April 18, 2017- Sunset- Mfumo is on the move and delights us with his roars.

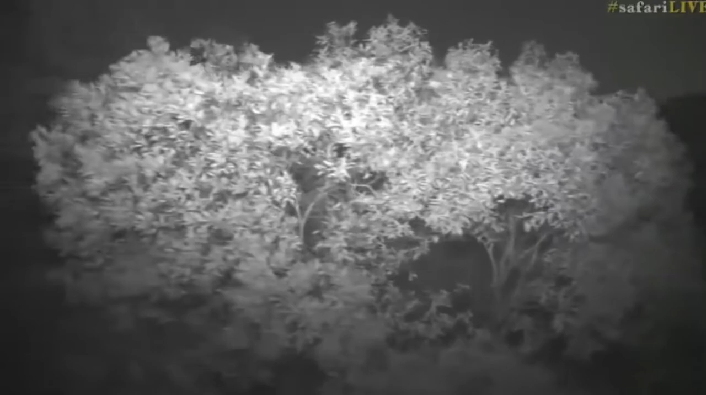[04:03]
This is so awesome. We've got him again. He's in a much more open area and we are viewing him entirely with infrared light.
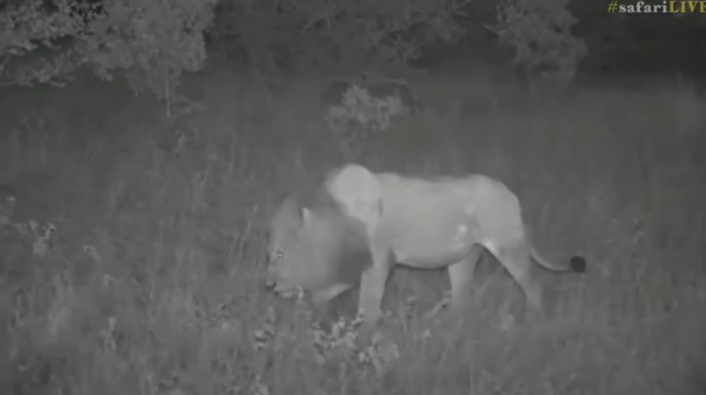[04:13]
It's not completely dark yet, to be honest. But I'm still blown away by how awesome the technology is that's allowing us to view these animals after dark. And both other vehicles have also managed to catch up eventually. So all three of us are here, which like I said is very important. Without teamwork in a place like this,
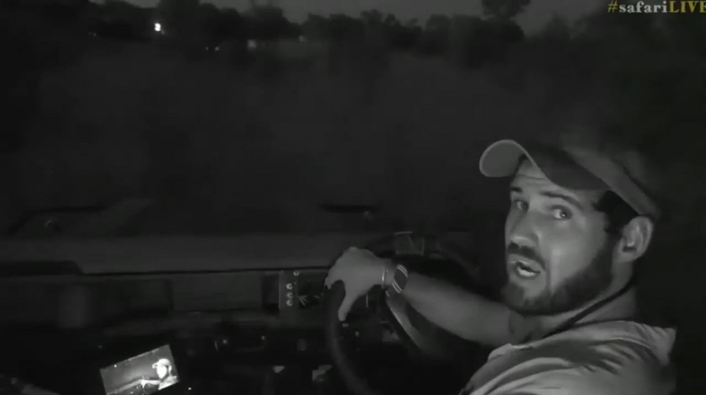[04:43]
it would be a very lonely and boring safari with very little animals to see. It's only that that all the guides work together, share their knowledge, share their sightings, share information
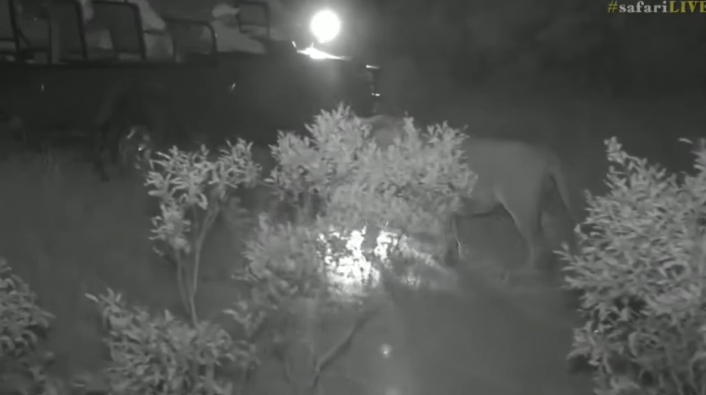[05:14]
Now I wonder where he's deciding to head to.
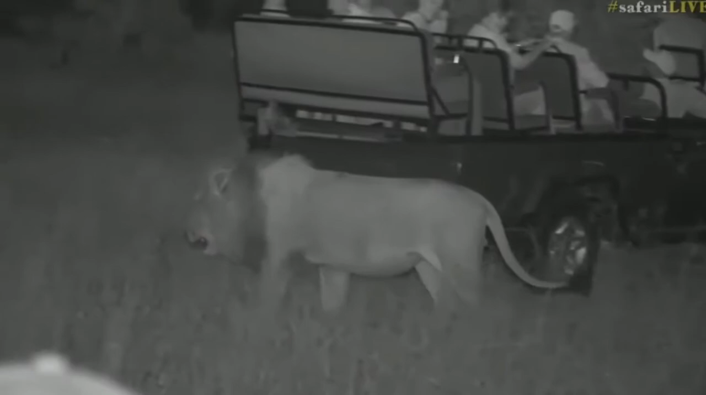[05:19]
Look at how wonderful that is, just a meter or so behind the vehicle.
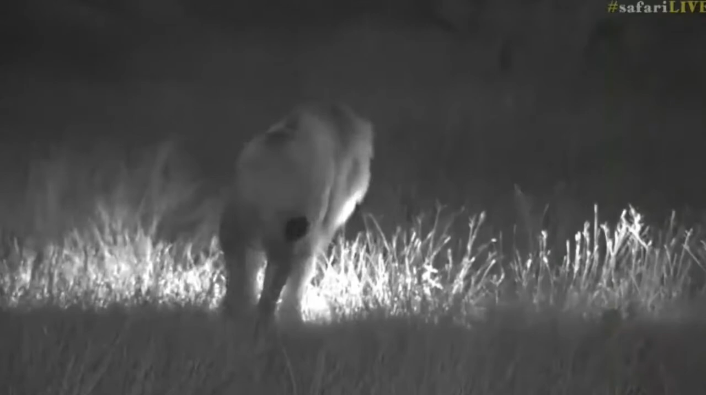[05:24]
You can see some of the guests on that vehicle. A little bit concerned, peeking over their shoulder. Let's just stop here and watch as he decides where he's going to head next. Dave thinks he may have heard him vocalizing when we were driving to catch up. So maybe it was just the vehicle noise and the earpiece. Earpiece that stopped me from hearing that.
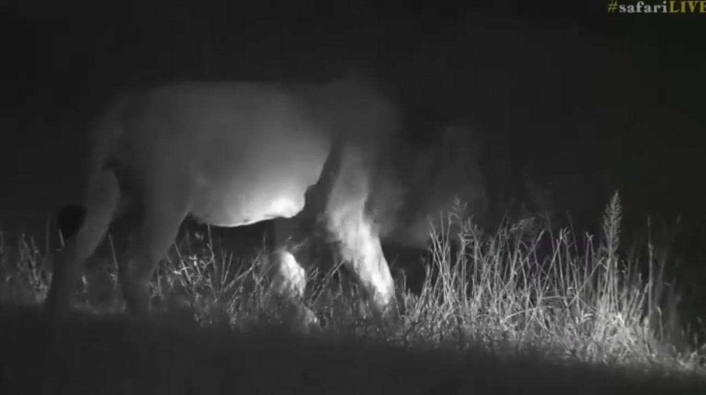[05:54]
And we could, if we are very, very lucky, get to hear him vocalize and that would be an absolute treat. Shelly, I agree. I would love him to roar. And Shelly is urging Mr. Mfumo here to display his singing abilities.
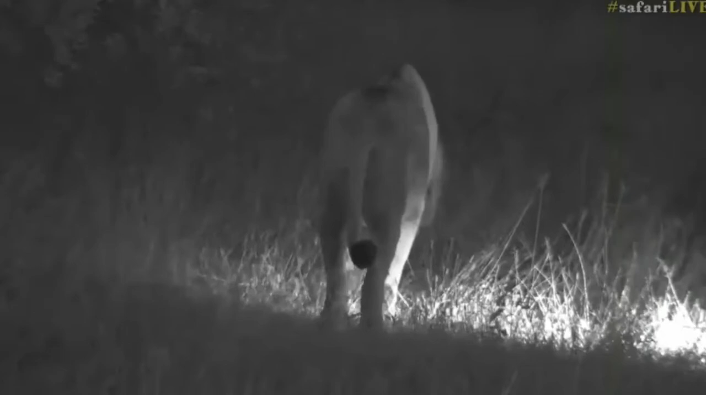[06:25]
It's really interesting. He's really slowed down here, which for me is quite interesting.
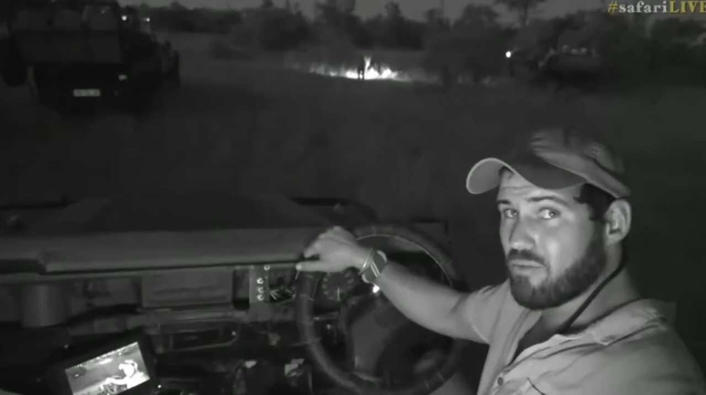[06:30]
He got up, moved quite quickly to this area and for no apparent reason to us, he has stopped. As you can see though, he's sniffing around quite carefully and what he may even do, I'm guessing, is do the flem and grimace. He may be smelling other lions, possibly some prey, but there's some kind of a smell that's caught his attention here. Let's watch closely. You can see him very intently sniffing the grass. What can you smell, mister?
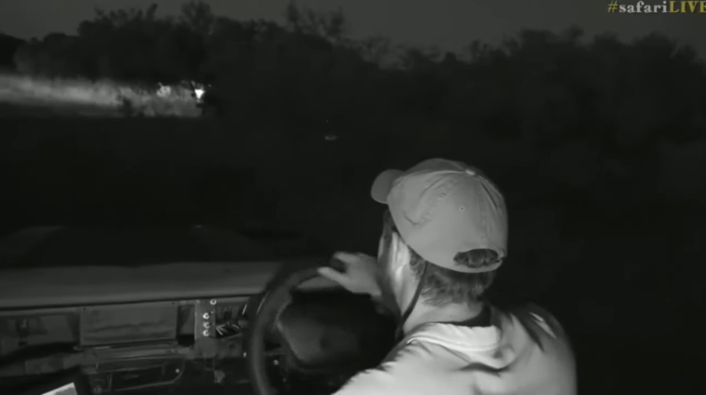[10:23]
but it's a little bit tricky, because it's quite thick here. Hello, Dry. You would like to know if we have any hope in this lion popping out on the dam cam, and sadly, at the moment, he's probably about a kilometer and a half as the crow flies to the north and west of the dam cam,
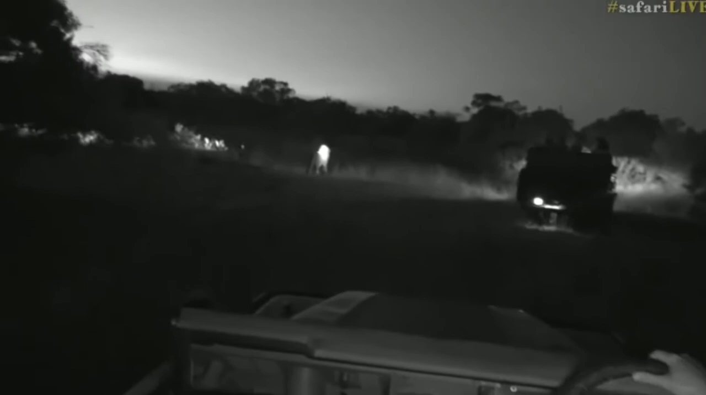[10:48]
and he is continuing in a north-westerly direction,
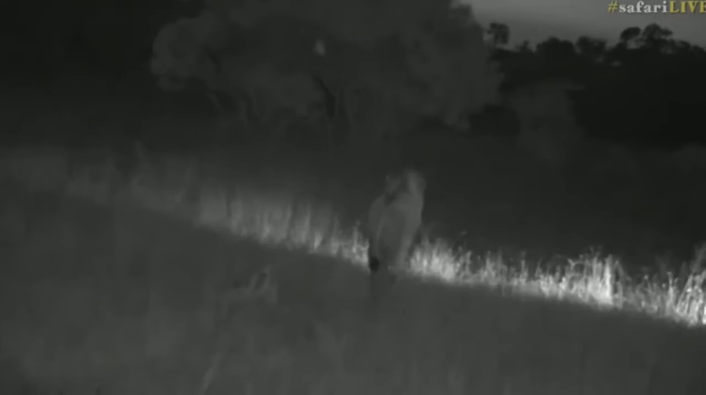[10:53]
so he's heading away from it. At the moment, he's kind of heading towards Sibambili, I'm guessing, so kind of north and west. He could pop out at Bafelzuk Dam, but he's heading a little bit more west than that at the moment.
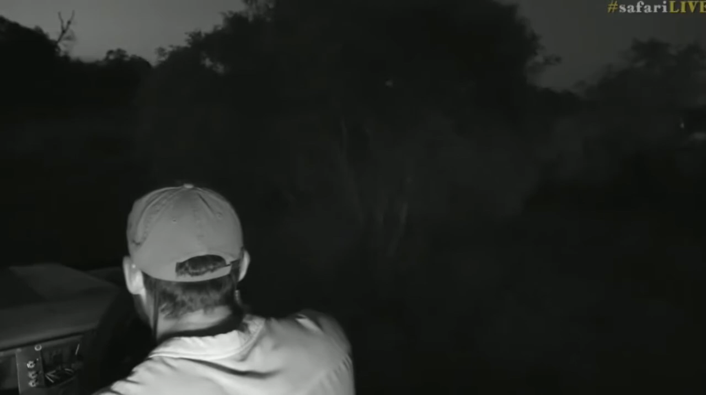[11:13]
Okay, we've nearly got to a good spot where we can stop and wait for him to approach us.
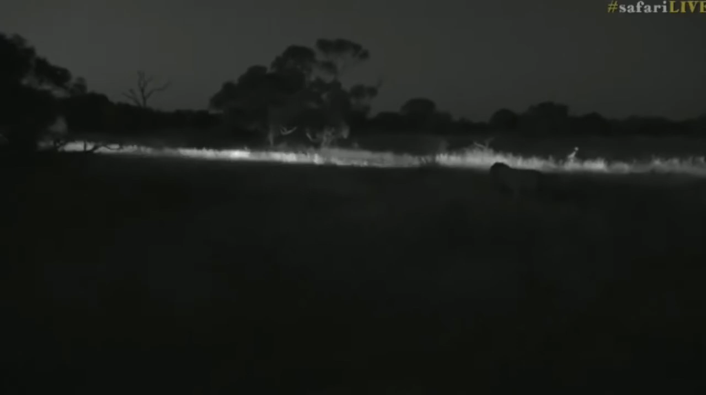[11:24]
I'm just trying to drive slowly, because even though you guys can see it quite light, I'm looking in pitch darkness, operating without the headlights, which is more of a trial than a necessity. Oh, I think we're in luck. If he keeps coming here, there is a big puddle from which I'm hoping he will drink, but is he going to veer off into our direction?
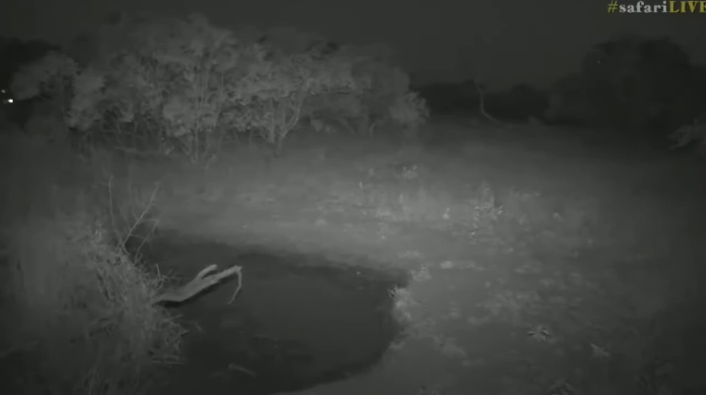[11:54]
He's behind the bushes. He's kind of to the left of where you are now, Dave. He could pop out into the left-hand little gap there. Oh no, here he comes. I think we're in luck. I think he's going to come straight towards us and have a drink from this little puddle. So we've got very, very lucky here, and we are so close we may even hear the sound of the water lapping.
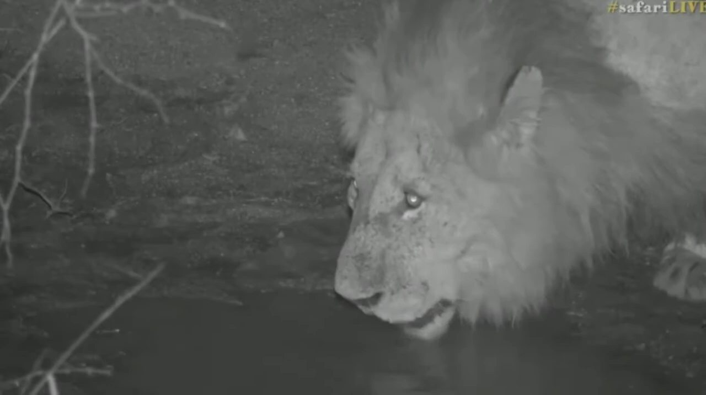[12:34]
Look at that. Absolutely wonderful. Now we have to be understanding for the game viewers who are shining their spotlights on him, because of course none of the guests can see anything. So we'll excuse them for that. And watch this big old boy quench his thirst. It would be interesting to know how many liters he takes on now. Maybe a liter or two.